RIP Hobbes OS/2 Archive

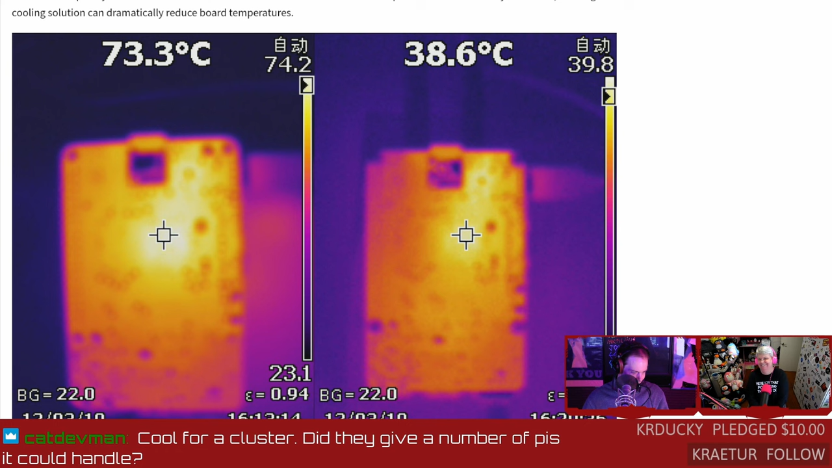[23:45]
to the high 30s which is really really good so that was pretty impressive overclock 3d i'm gonna call you out though because i know why
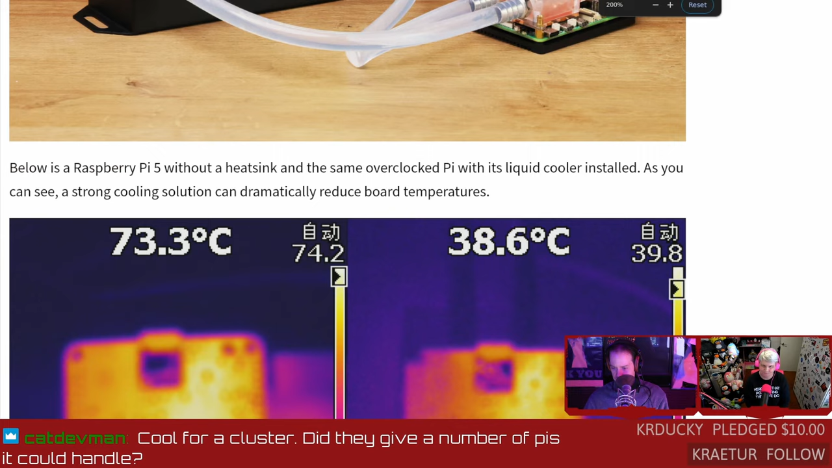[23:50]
you did this let's zoom in enhance uh you